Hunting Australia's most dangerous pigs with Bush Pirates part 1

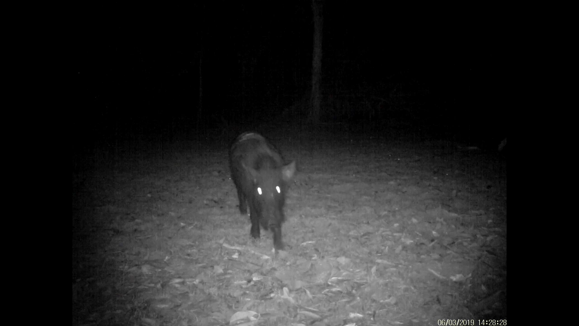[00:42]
So we set the trail cam up on this swamp and we had this boar come in during the night for a bit of a look and a bit of a scratch, as you can hear.
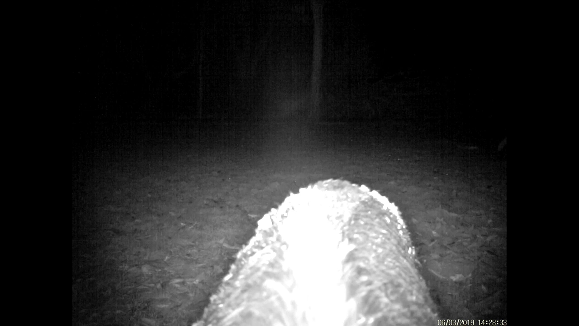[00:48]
And we had no luck picking him up in the morning when we got there.